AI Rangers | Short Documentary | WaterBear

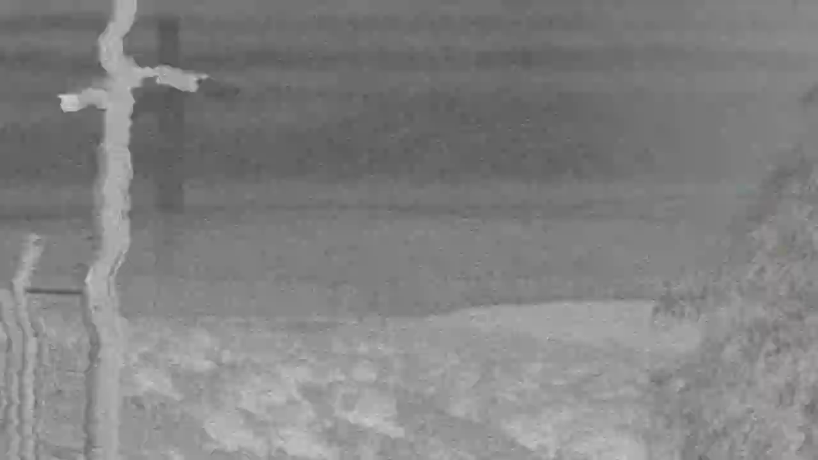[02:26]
It tells me this is the person, it gives me the camera's name,